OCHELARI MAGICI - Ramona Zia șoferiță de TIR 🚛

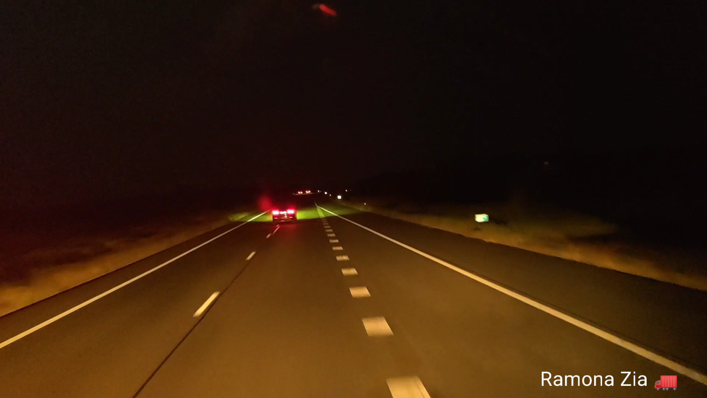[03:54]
Nu deranjează faruri, nimic. Vezi deschis, practic. Deci, întuneric. Și punem ochelarii. Mișto, a? Deci se observă diferența.
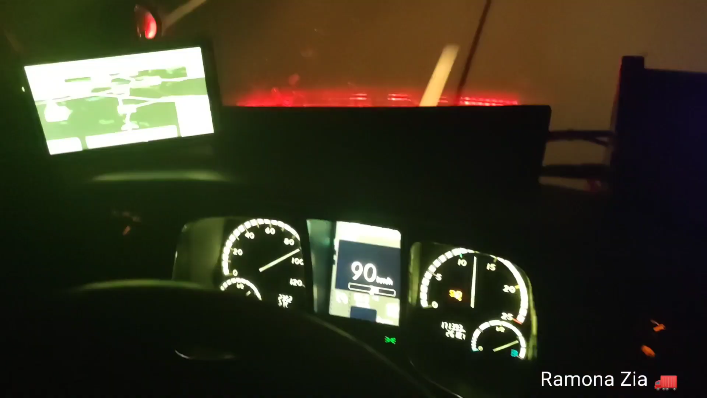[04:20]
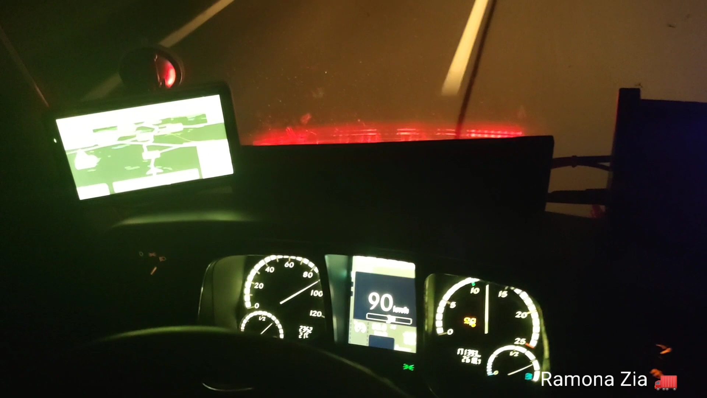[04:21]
No, cam așa arată și lumina din bord. Nu-i deranjantă. Și fără, așa, și cu ochelarii.
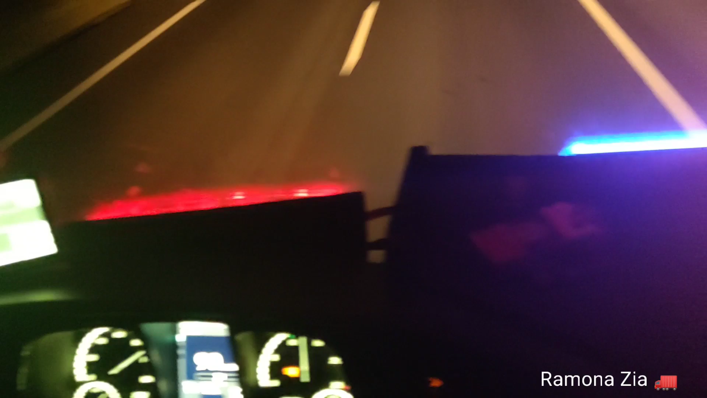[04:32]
Deci e foarte plăcut la condus. Ia farurile de la camion, da? Tadam! Tadam!
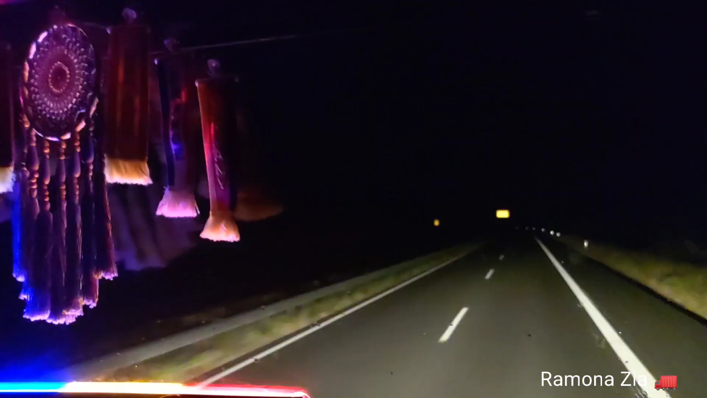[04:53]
Na, dragii mei, deci părerea mea, dacă aveți drumuri lungi de făcut, e străbătut în lung și în lat, merită să vă luați, că vă ajută.